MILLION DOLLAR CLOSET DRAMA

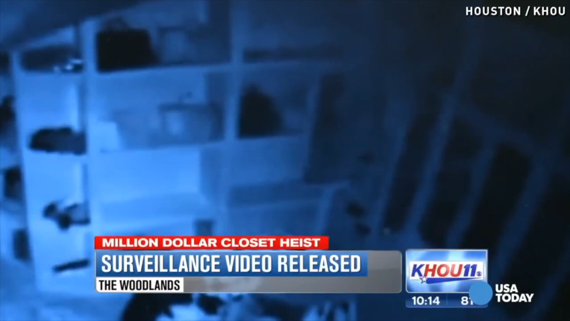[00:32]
You can see a man wearing a jumpsuit and gloves.